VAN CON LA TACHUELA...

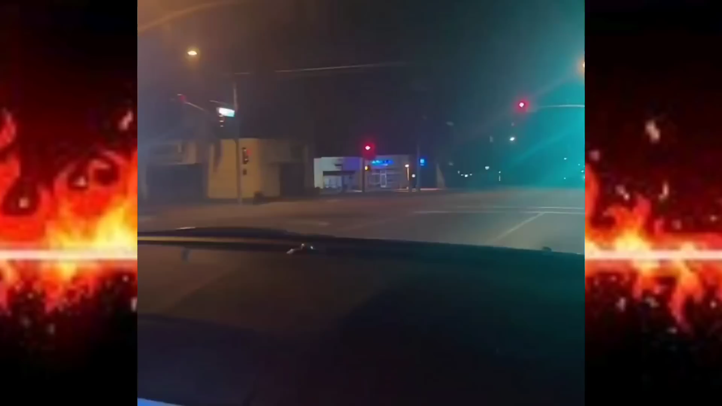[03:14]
El de las letras azules, es uno de los restaurantes de la misma dueña.
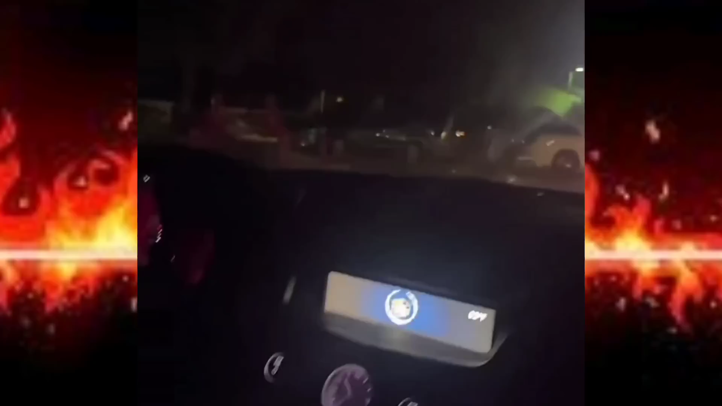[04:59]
Hay dos. Hay uno, dos, tres, cuatro, cinco, el que acaba de llegar, seis.